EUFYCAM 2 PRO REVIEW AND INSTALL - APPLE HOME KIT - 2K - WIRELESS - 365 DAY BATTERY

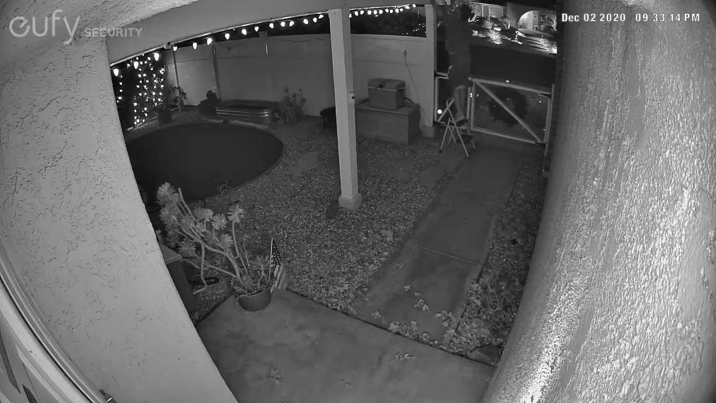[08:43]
footage that i pulled straight off of my phone so this is footage that was caught by an alert because it saw a person this is me pulling down some christmas light stuff off the front of the house and just coming up here now is us in the driveway we're just getting ready to head out going to work and also going surfing you can see
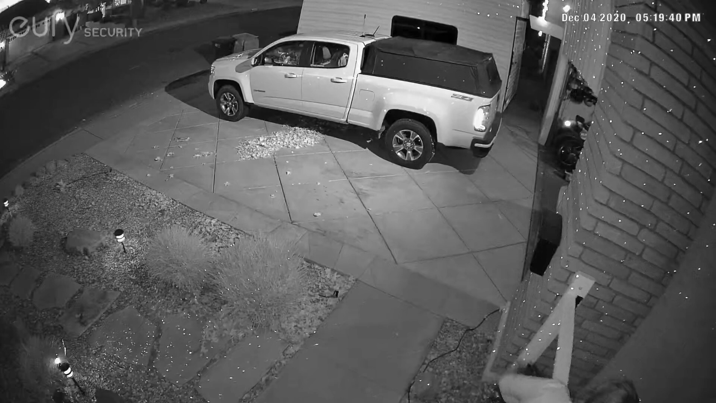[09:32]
see here too as i'm moving my face blurs a little bit but it still does get a really good view of my face so i think if you were using this as a security camera even at night here you would be able to make out somebody's face and their facial features really really well you can see how well it's doing in the dark
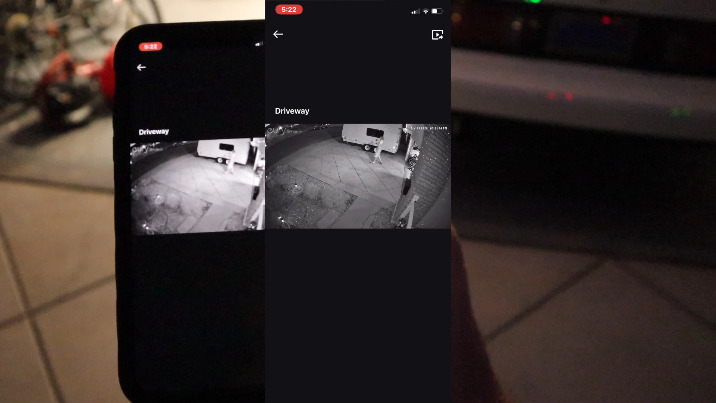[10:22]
what it saw and there is me going by with my camera holding my phone